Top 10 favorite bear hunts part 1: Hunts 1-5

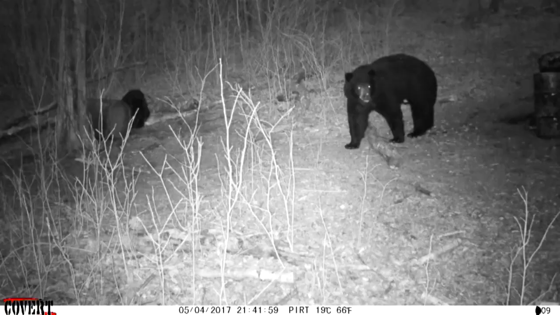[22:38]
One real good-sized black bear, definitely over Pope and Young minimums, came in right at last light. Had a lot of interaction between the bears, fighting and chasing and stuff like that.